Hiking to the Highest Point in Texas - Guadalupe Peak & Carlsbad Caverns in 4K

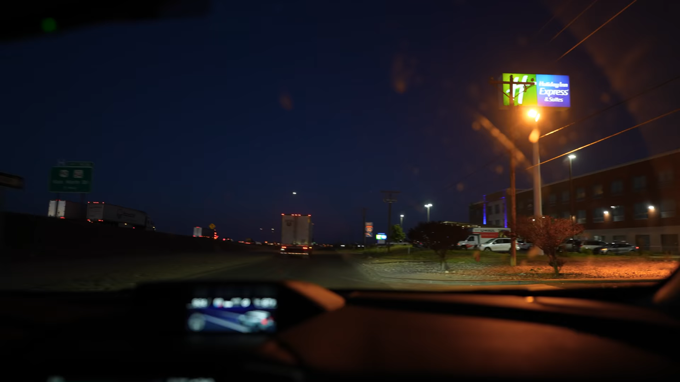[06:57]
Here, we'd be staying at a hotel along the highway.